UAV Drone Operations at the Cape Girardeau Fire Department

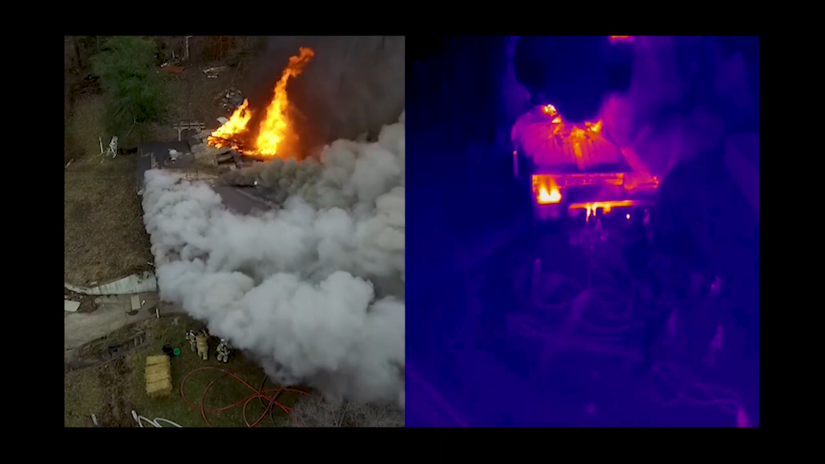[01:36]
In a structure fire, the thermal imaging capabilities of the drone help the fire department to determine different hot spots so we can make sure that the fire is completely extinguished.